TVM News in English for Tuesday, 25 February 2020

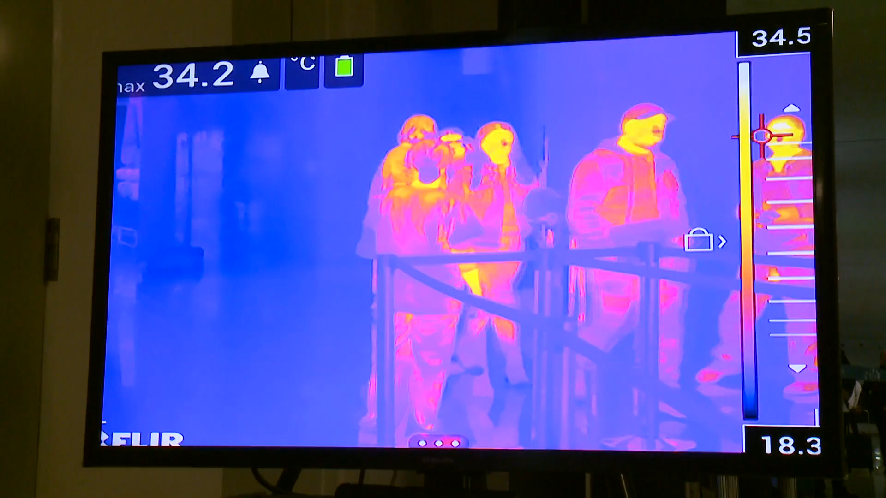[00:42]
On screen: max 34.2°C
passengers entering Malta International Airport were being tested with thermal cameras,